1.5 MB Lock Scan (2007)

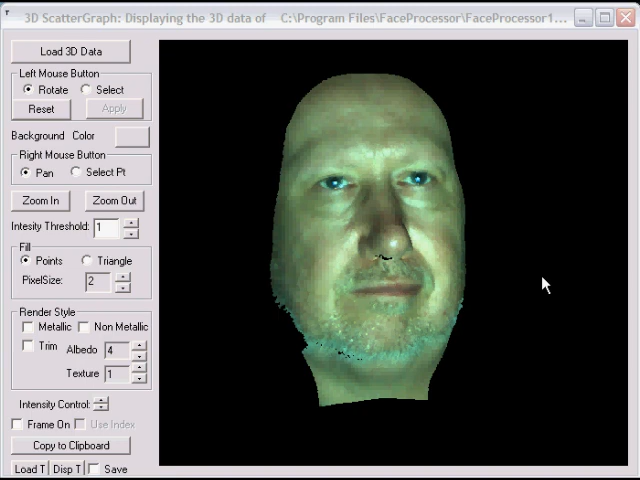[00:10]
color acquisition during the lock process. Here we have a lock scan done. This is the point cloud using that RGB capability. Now we filled in some of the pixels around the nose area. Let me turn on triangulation.
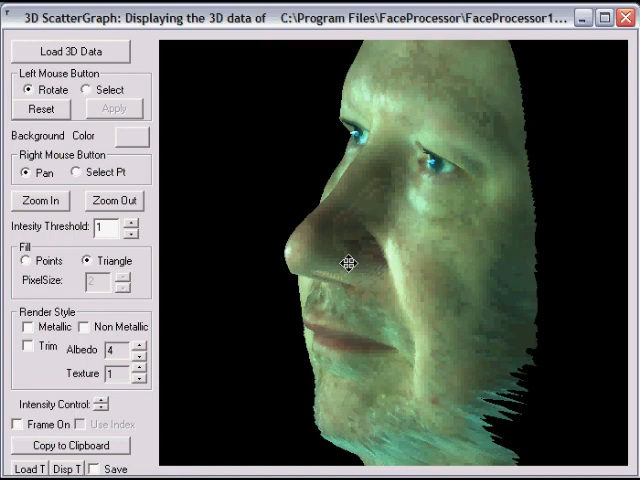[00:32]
This is a single patch scan so we had some occlusion or shadowing around the nose and we
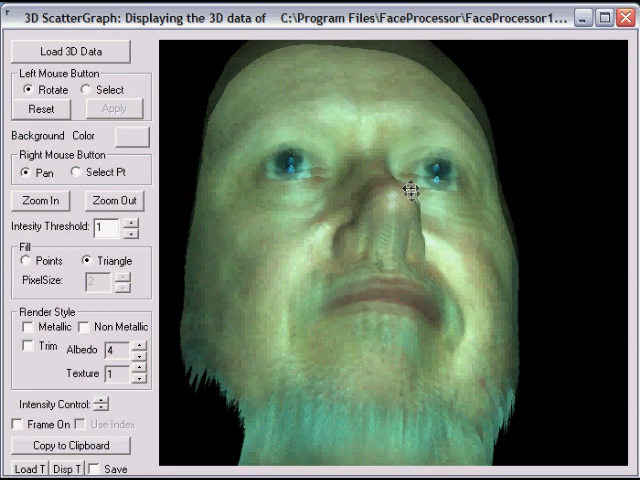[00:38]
also filled in the nose holes that weren't visible.
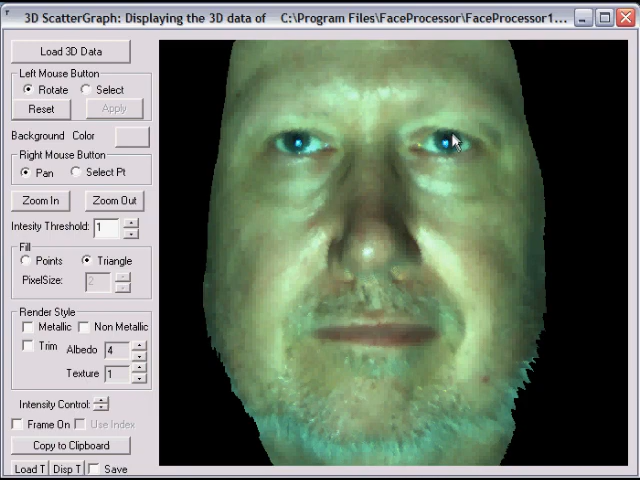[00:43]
And the dark part of the eyes was not captured because of the low intensity. If we go back to the point cloud you can see the density that we have on this type of image.
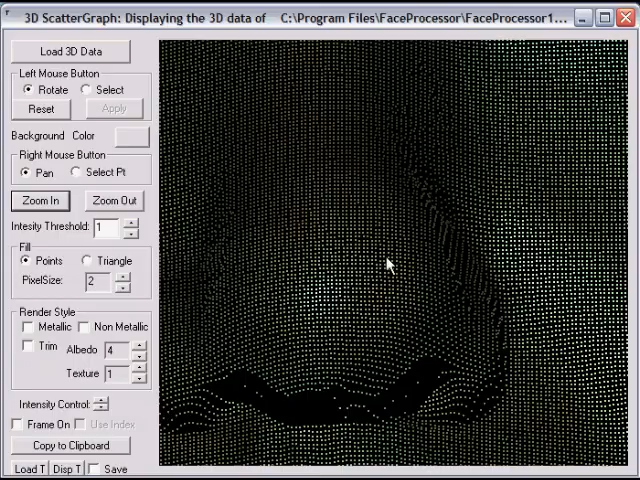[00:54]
And let's look at the surface now.
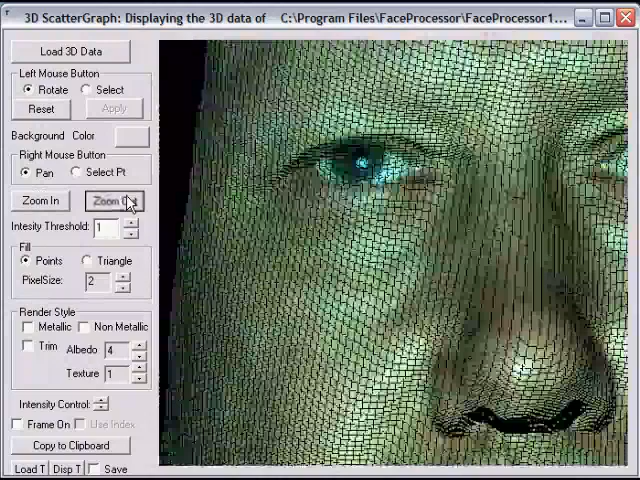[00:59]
What we'll do is we'll use a metallic surface. We've minimized the banding in two ways here. One way we minimize the banding and we're able to extract the crow's feet,
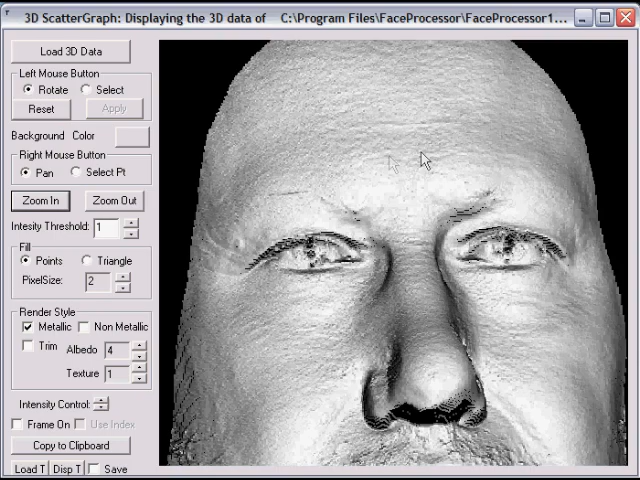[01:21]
wrinkles on the forehead and in the skin and different places.
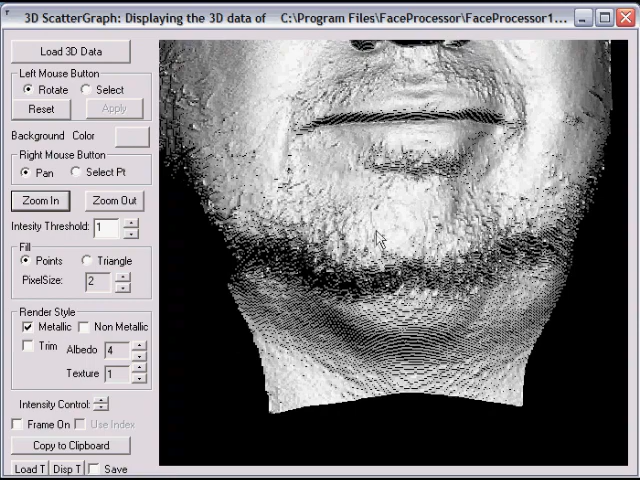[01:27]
Also we acquisition the beard and mustache to a certain degree.
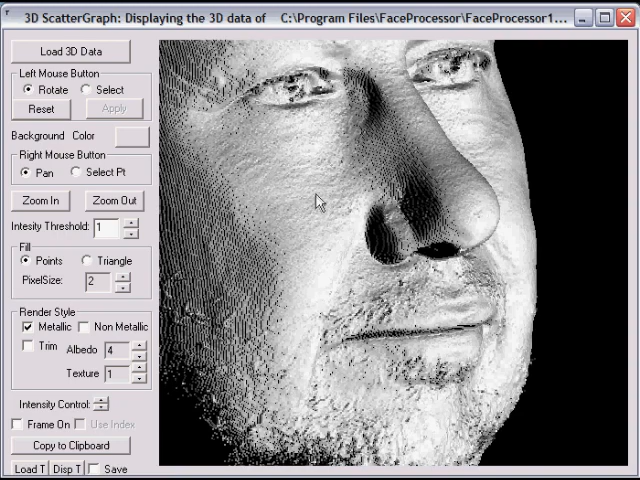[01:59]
The other way we reduced the banding was to increase the highest frequency number of patterns to 32.
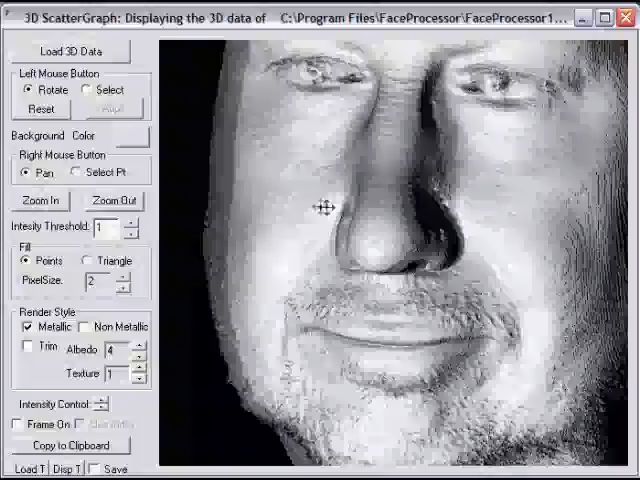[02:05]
In this particular machine that didn't take very long, only a couple extra seconds.
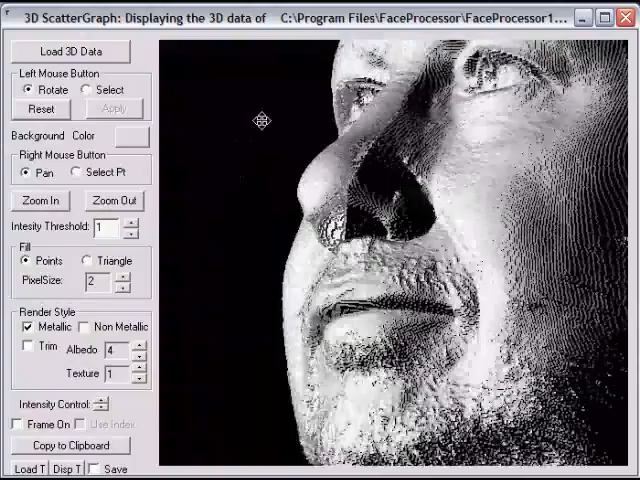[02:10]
Another way we increased the signal to noise ratio is we extended the position of the camera to its maximum angle.
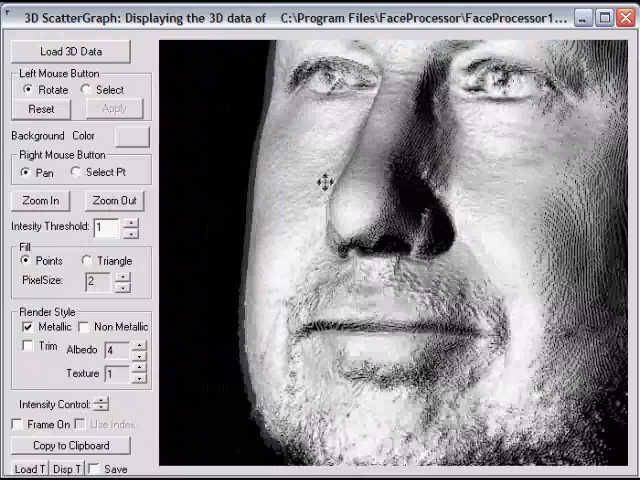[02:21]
So this is how we acquisition the lock scan most effectively.